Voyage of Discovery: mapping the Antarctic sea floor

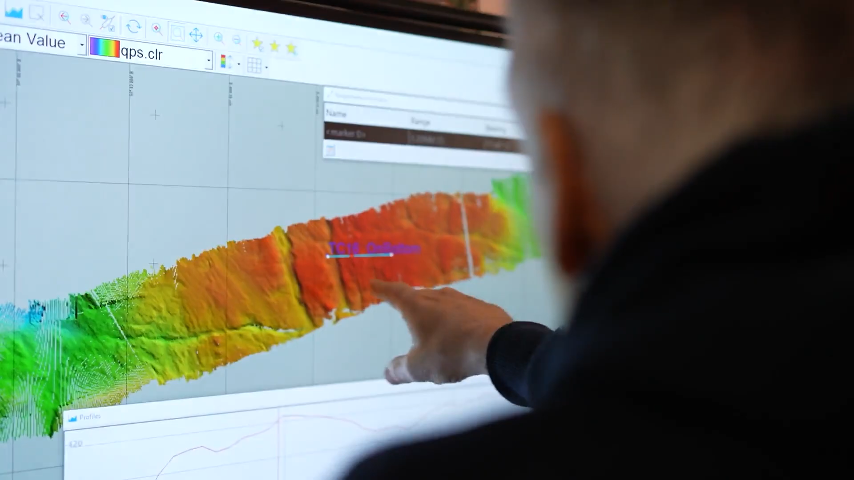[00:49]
We're starting down in this trough which is down in here coming up that steep slope. We depend very heavily on the hydroacoustics people to do the swath mapping and produce us these maps of the contours of the sea floor.
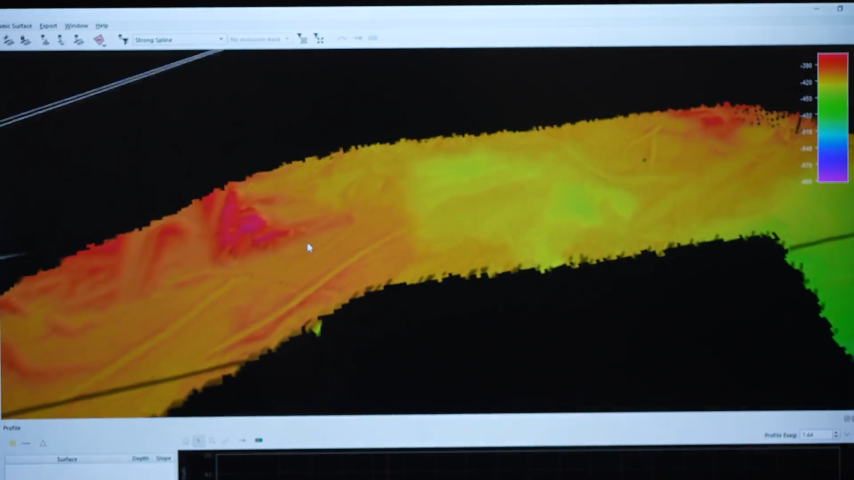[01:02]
There's the, you can see that feature there. And the other thing we're going to move that, say, up to here.
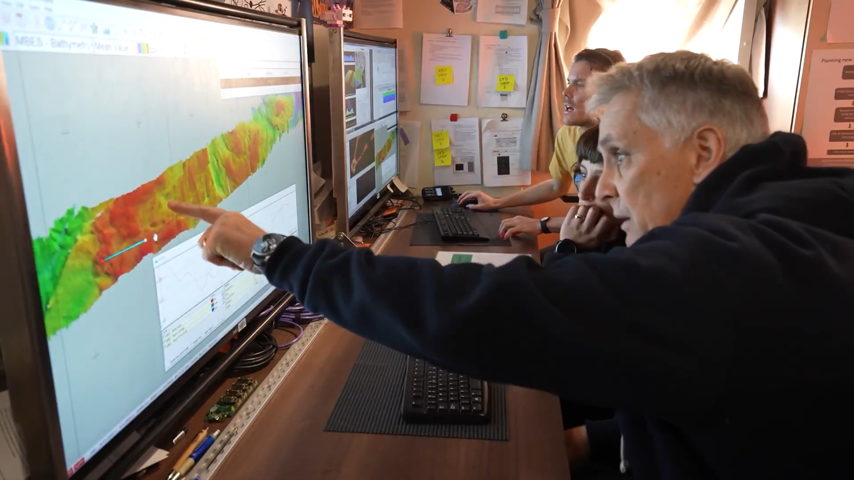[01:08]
The way it works is that we decide where we're going to take the tow. The ship is parked.
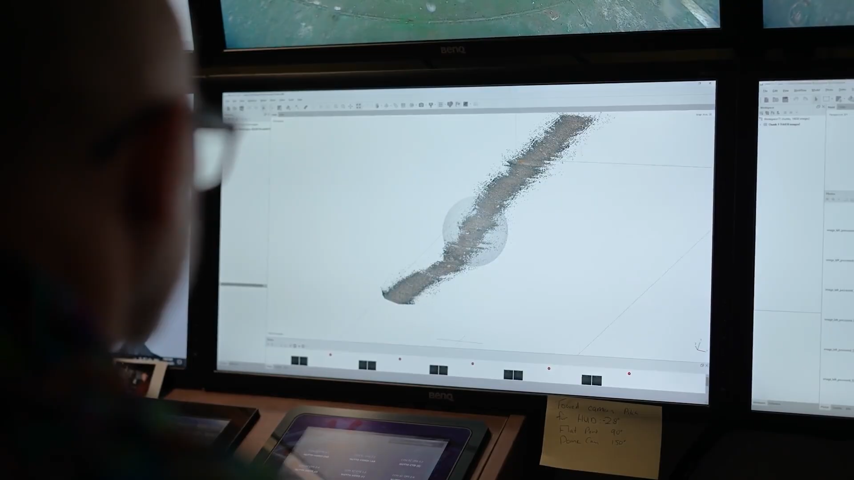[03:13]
We then lay 100 points on each image and we identify exactly what is under the middle pixel of those 100 points.